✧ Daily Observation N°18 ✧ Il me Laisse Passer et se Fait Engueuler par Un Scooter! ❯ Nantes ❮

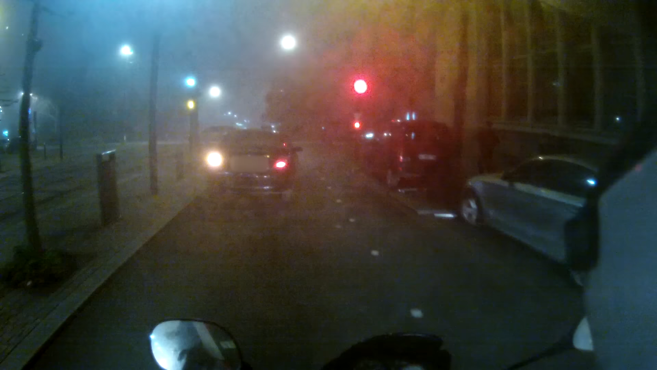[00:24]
mais qu'ici qu'est ce qu'il faut pourquoi tu passes au rouge pour l'eau pas
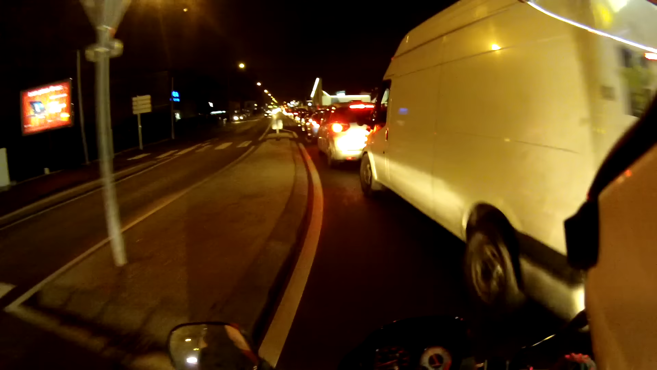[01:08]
on pose pas le pied non je déconne je vais même pas hop là
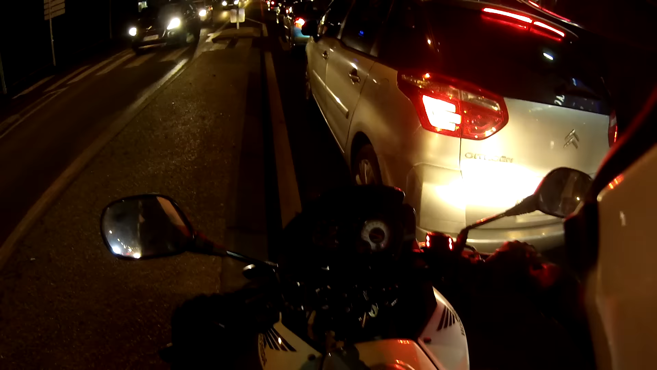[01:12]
et ça enregistre et ça c'est beau regardez il se pousse
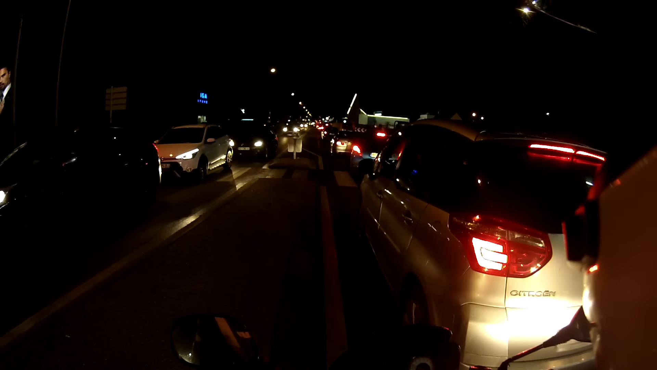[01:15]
il se pousse ah c'est gentil merci merci
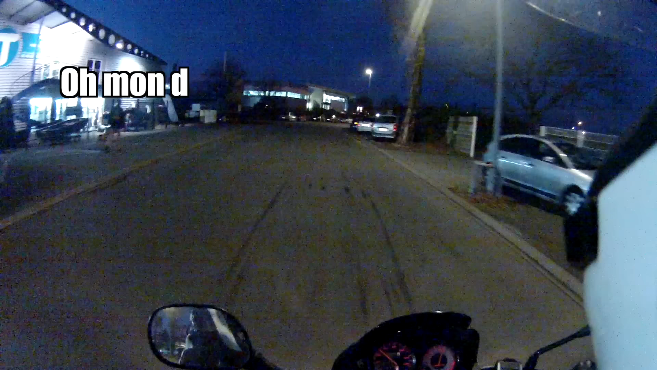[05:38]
Tu fais pas un mot de dieu j'avance tout doucement Attends je te coupe la route mais je prends mon temps Putain Ah Pas gentil